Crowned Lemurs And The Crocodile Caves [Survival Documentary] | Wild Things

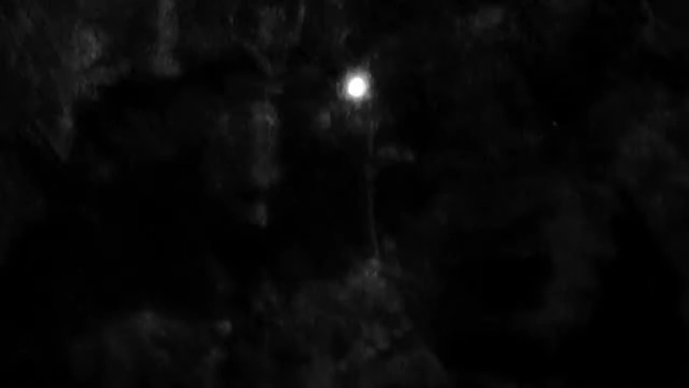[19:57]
Even inside the caves, the camera can pick out bats as they leave their daytime roosting sites.
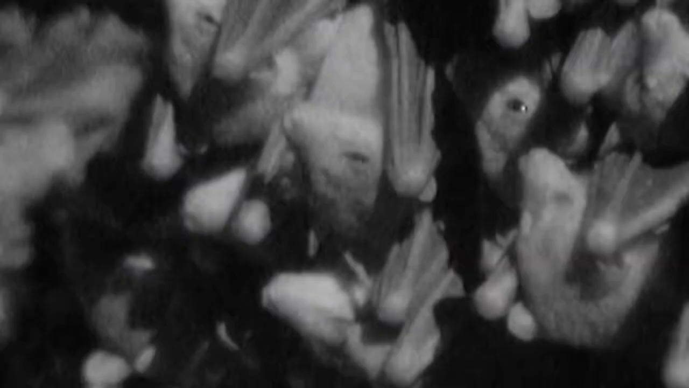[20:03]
There are thought to be more bat species in Ankarana than anywhere else in Madagascar,
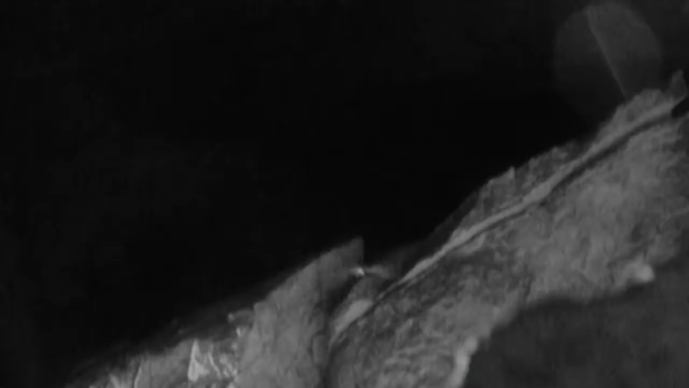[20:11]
but most haven't even been identified yet.
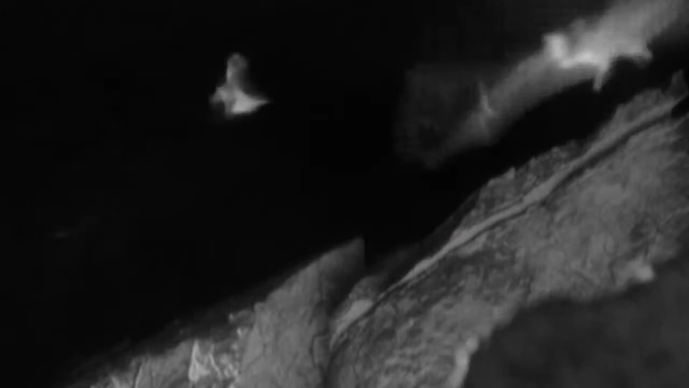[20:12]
And it's not just bats that come out at night. Some lemurs are active too.
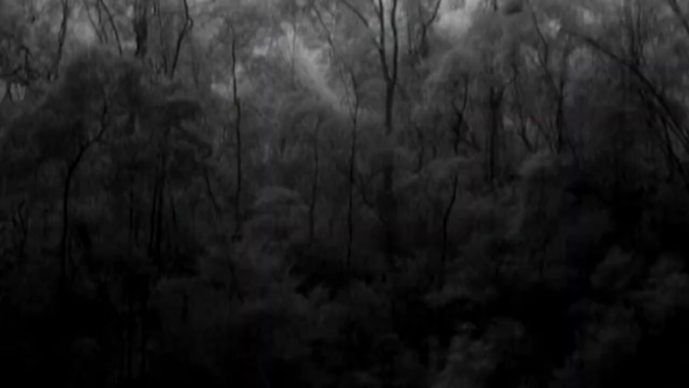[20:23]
The lepilema is a shy creature that emerges from its tree-hole-like clockwork every night at 6.30.
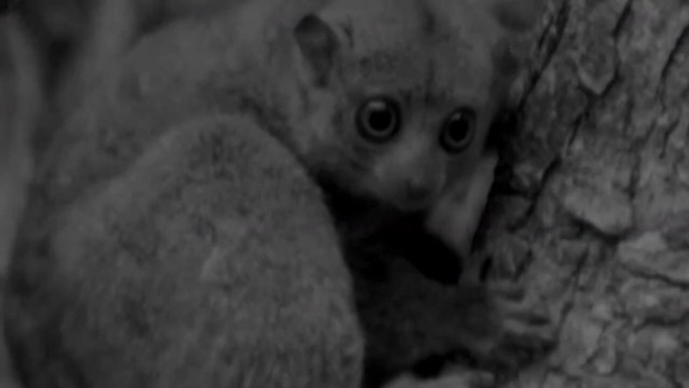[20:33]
It is one of Madagascar's nocturnal lemurs, and it is not alone.
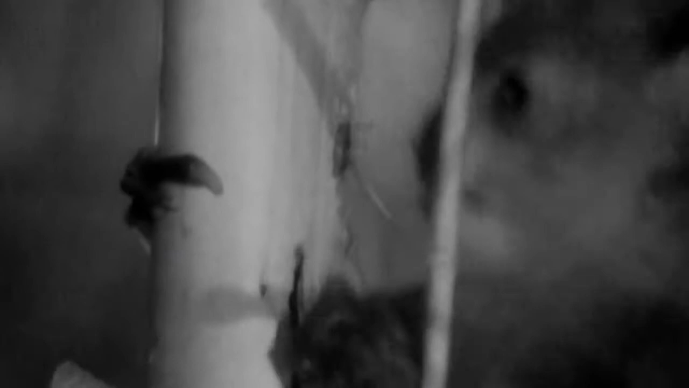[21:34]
Then it can use its bizarre finger to winkle the grub out.